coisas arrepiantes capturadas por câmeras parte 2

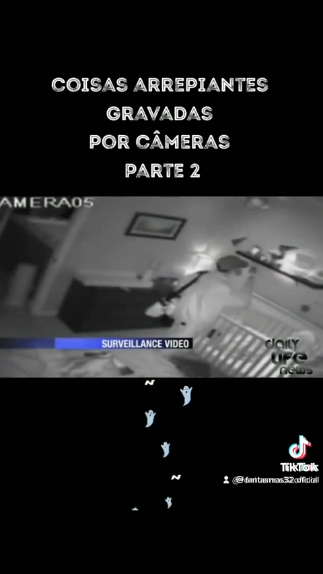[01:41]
Homem vigiando o bebê. Em 5 de abril de 2014, um homem invadiu a casa de um casal para roubá-los. Imagens de vigilância de dentro da casa, mostram o ladrão andando na direção do berço e assistindo o sono do bebê.
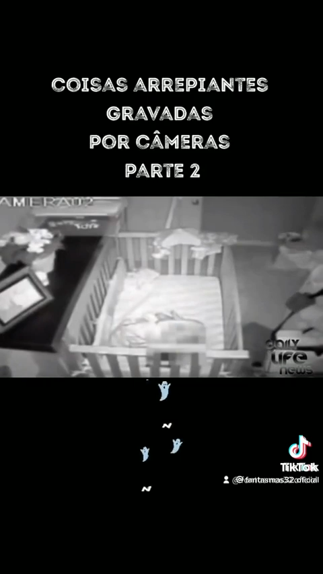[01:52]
Ele não apenas verificou se a criança estava dormindo, mas ficou vários momentos assistindo.